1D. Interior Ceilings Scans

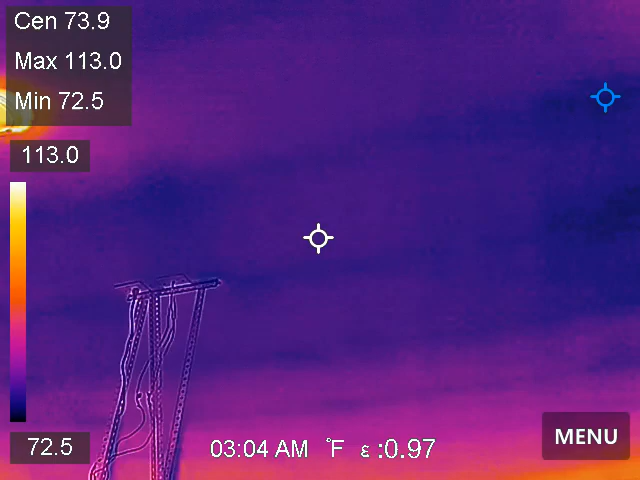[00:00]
On screen: max 113.0°F, min 72.5°F, scale top 113.0°F, scale bottom 72.5°F
okay we are in the garage we're looking at the garage ceiling this is insulation on the header right there this is not living space so
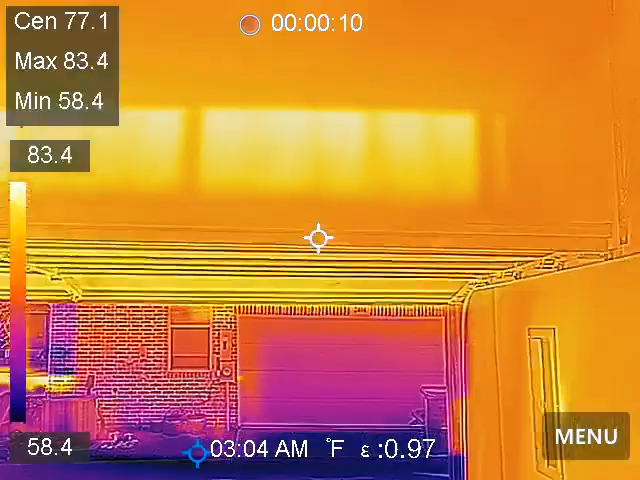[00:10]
On screen: spot 77.1°F, max 83.4°F, min 58.4°F, scale top 83.4°F, scale bottom 58.4°F
that's why it looks so hot over the garage overhead door okay but we were upstairs and we were running some water so I'm kind of looking for
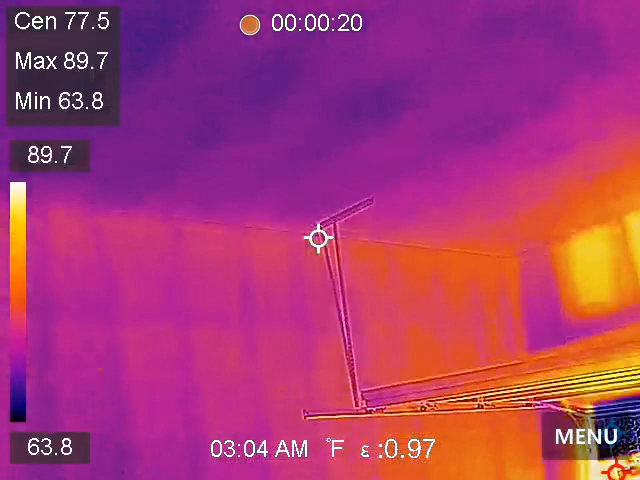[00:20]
On screen: spot 77.5°F, max 89.7°F, min 63.8°F, scale top 89.7°F, scale bottom 63.8°F
any signs of leakage like that and I'm not finding any
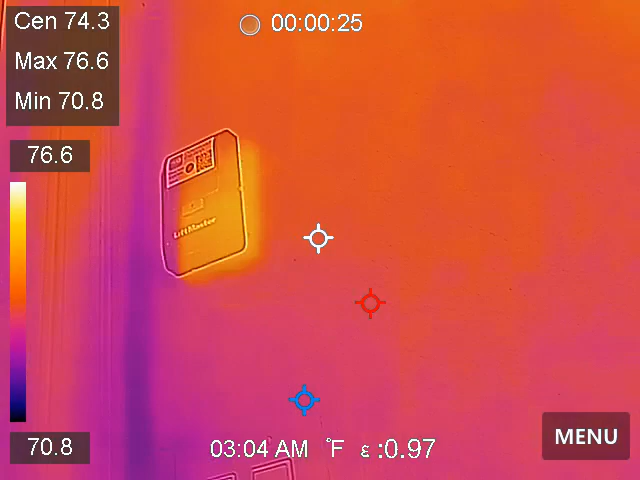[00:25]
On screen: max 76.6°F, min 70.8°F, scale top 76.6°F, scale bottom 70.8°F
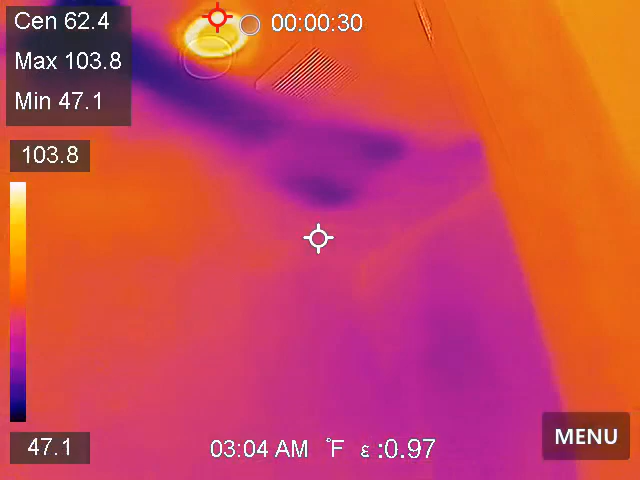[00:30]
On screen: spot 62.4°F, max 103.8°F, min 47.1°F, scale top 103.8°F, scale bottom 47.1°F
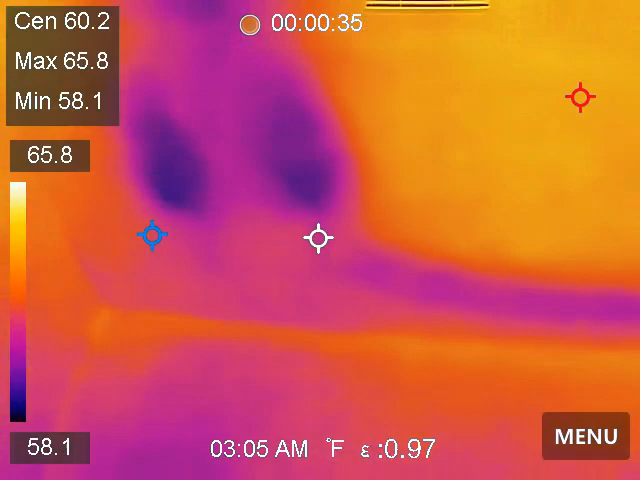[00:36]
On screen: max 65.8°F, min 58.1°F, scale top 65.8°F, scale bottom 58.1°F
that's the cold air coming from the register these are our thermostats for the water heater it's
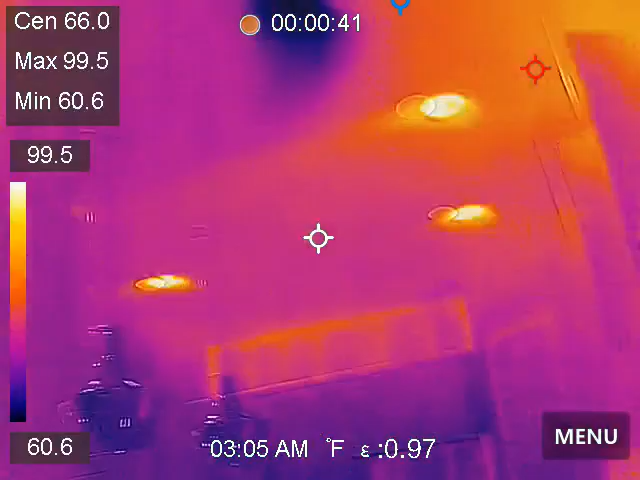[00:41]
On screen: max 99.5°F, min 60.6°F, scale top 99.5°F, scale bottom 60.6°F
water heaters so while we're here put this thing through some changes heat
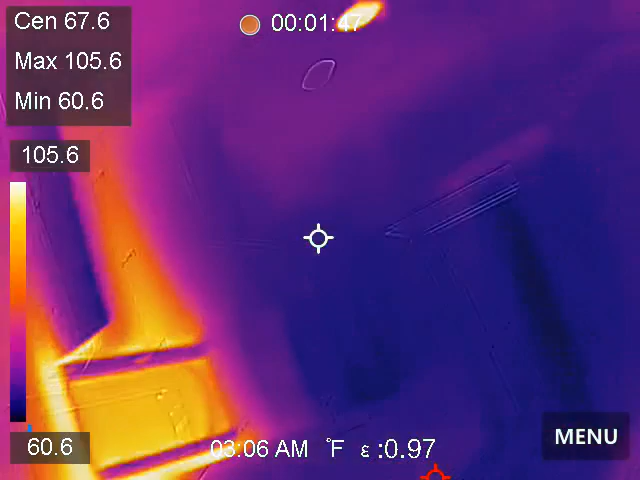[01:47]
On screen: max 105.6°F, min 60.6°F, scale top 105.6°F, scale bottom 60.6°F
I also want to see this wall this is the wall next to the garage this is the living space I don't want see any hot spots
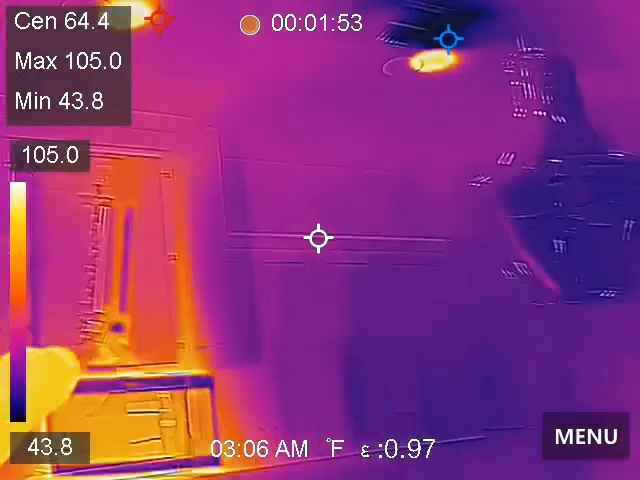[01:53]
On screen: max 105.0°F, min 43.8°F, scale top 105.0°F, scale bottom 43.8°F
on that we won't have hot spots here I've been
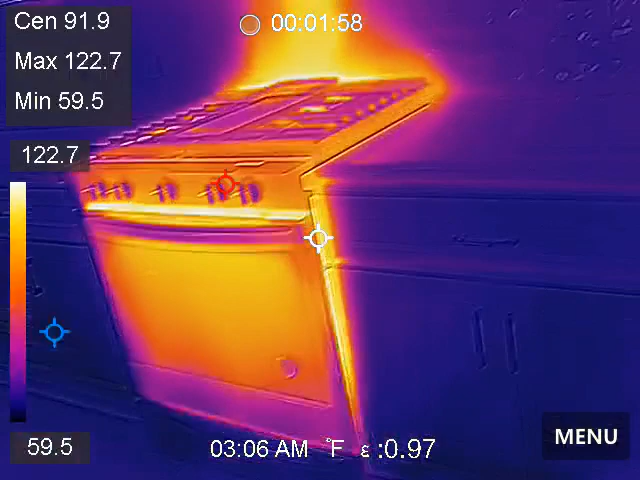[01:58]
On screen: max 122.7°F, min 59.5°F
running the oven back
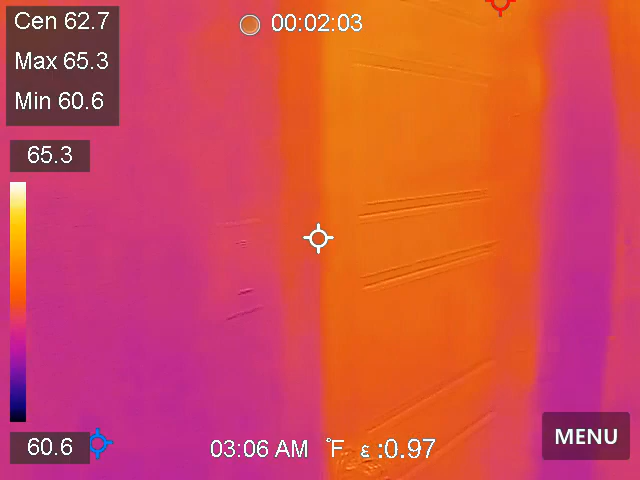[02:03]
On screen: spot 62.7°F, max 65.3°F, min 60.6°F
in the fourth bedroom this is the garage wall this is your neighbor's wall so
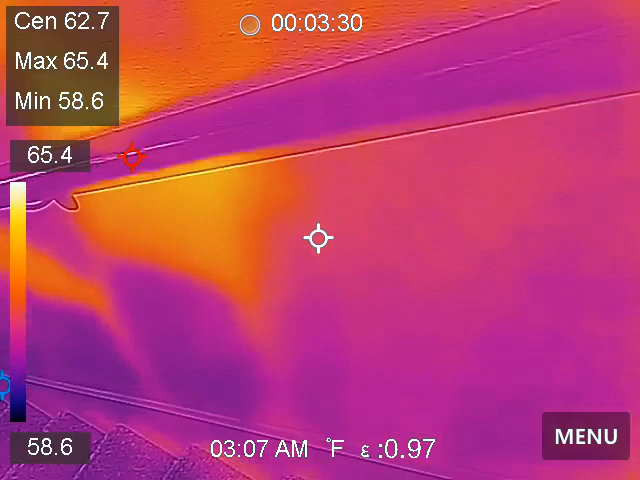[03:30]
On screen: max 65.4°F, min 58.6°F, scale top 65.4°F, scale bottom 58.6°F
right here the insulation seems to be lacking right here huh how come this wall is so hot
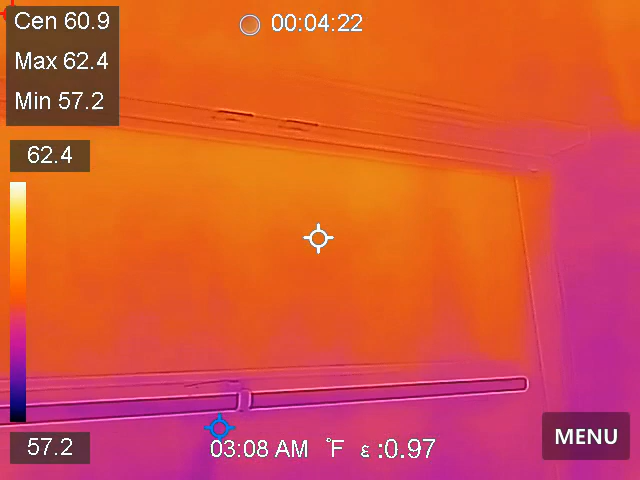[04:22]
On screen: spot 60.9°F, max 62.4°F, min 57.2°F
and of course the neighbor's wall
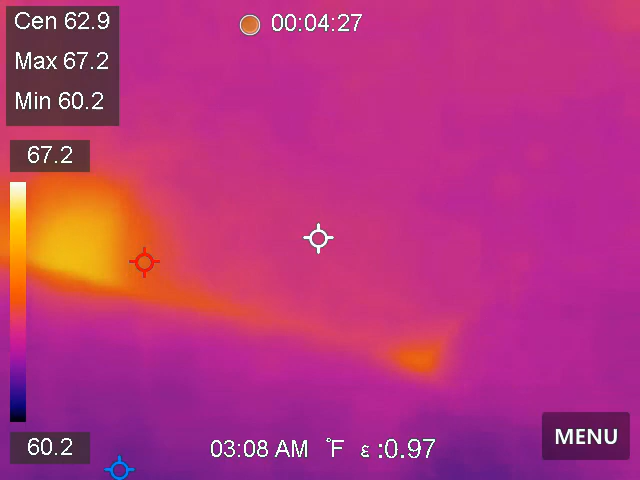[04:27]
On screen: max 67.2°F, min 60.2°F, scale top 67.2°F, scale bottom 60.2°F
it's just a little thermal
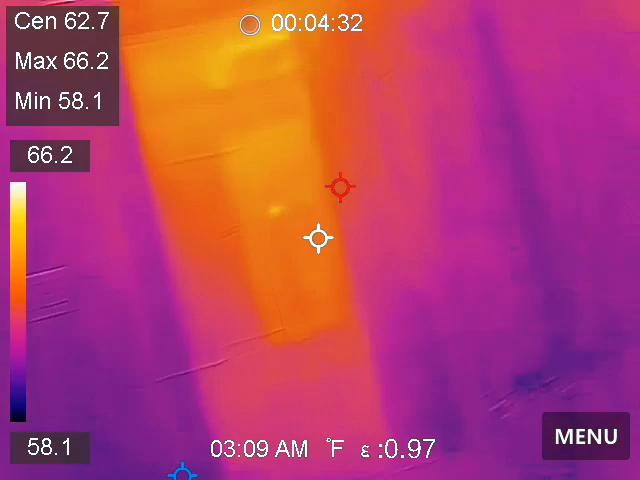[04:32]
On screen: max 66.2°F, min 58.1°F, scale top 66.2°F, scale bottom 58.1°F
bridging I wish we could get away from all of it but it's just not going to happen you you